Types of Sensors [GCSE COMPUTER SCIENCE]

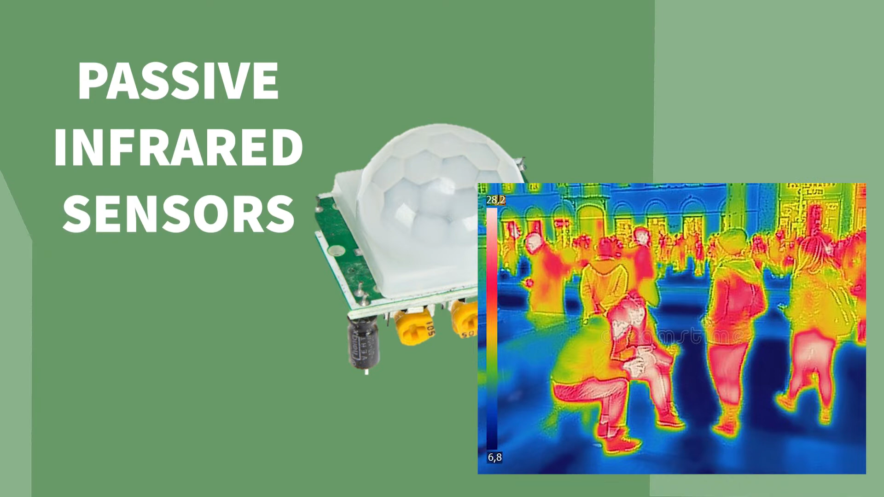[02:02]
These can be used to identify body heat to spot an intruder as well as monitor temperature in an industrial freezer. Next we've got pressure sensors.